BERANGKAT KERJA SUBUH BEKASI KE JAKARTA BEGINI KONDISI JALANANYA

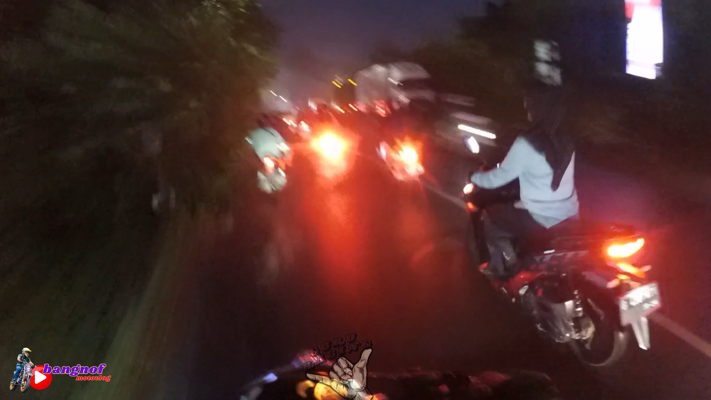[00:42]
Kenapa pelan-pelan bisa kalian saksikan sendiri cuy. Jalanannya penuh dengan genangan air cuy.